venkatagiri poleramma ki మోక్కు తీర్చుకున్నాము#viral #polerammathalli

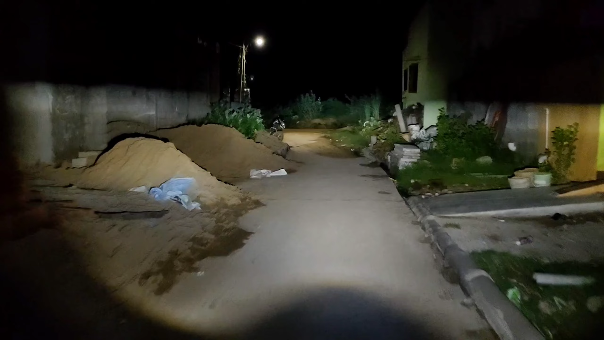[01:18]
ఇప్పుడే ఇక్కడ నుంచి స్టార్ట్ అయ్యాము, టైం వచ్చి ఇప్పుడు 1 అయిపోయింది. ఇక్కడ నుంచి మా అమ్మ వాళ్ళ ఇంటికి వెళ్ళిన తర్వాత అక్కడ స్టార్ట్ అవ్వాలి.
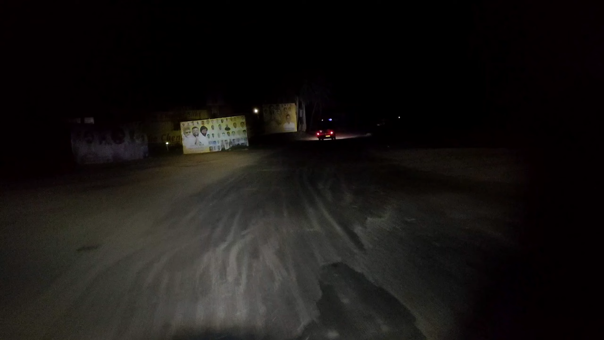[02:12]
చూడండి ముందే అయితే ఒక అంబులెన్స్ వెళ్తూ ఉంది, రోడ్ అంతా ఖాళీగా ఉంది. అంటే ఈ టైంలో మామూలుగా హైవేలో కూడా మ్యాక్సిమం ఖాళీ, ఎందుకంటే డ్రైవర్స్ అంతా రోడ్ సైడ్ పెట్టుకుని నిద్రపోతూ ఉంటారు కాబట్టి.
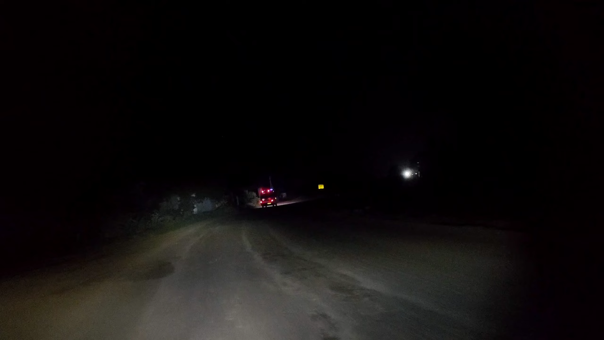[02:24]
ఇంకా మార్నింగ్ 4 నుంచి అందరు స్టార్ట్ అవుతారు. మనం అయితే ఈ టైంలో వెళ్తా ఉన్నాము.
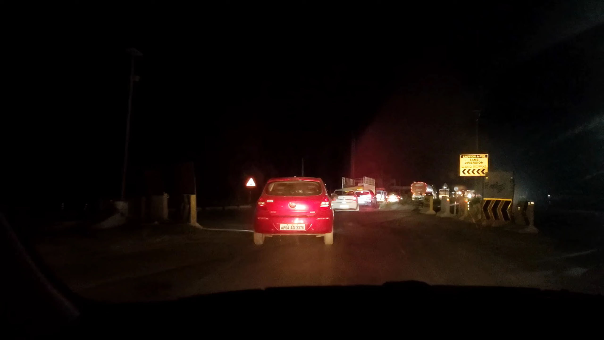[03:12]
ఇంకా అక్కడ వెళ్ళే లోపల నాకు తెలిసి 2:30 కూడా 3 అవ్వచ్చు మేబీ. వెళ్తా ఉన్నాం, అసలు ఫుల్ ట్రాఫిక్ ఉంది, సేపు ట్రాఫిక్ లేదని పెద్ద ఫుల్గా ట్రాఫిక్ కూడా స్టార్ట్ అయిపోయింది కాబట్టి ఇంకా స్లోగానే వెళ్తా ఉన్నాము.
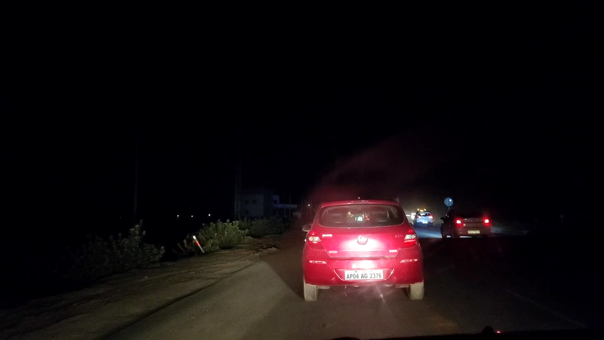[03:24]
జస్ట్ ఇప్పుడే వెంగరేరికి వచ్చామండి, ఇక్కడ కనిపిస్తుంది కదా ఈ ఆర్చ్లోంచే పోవాలి.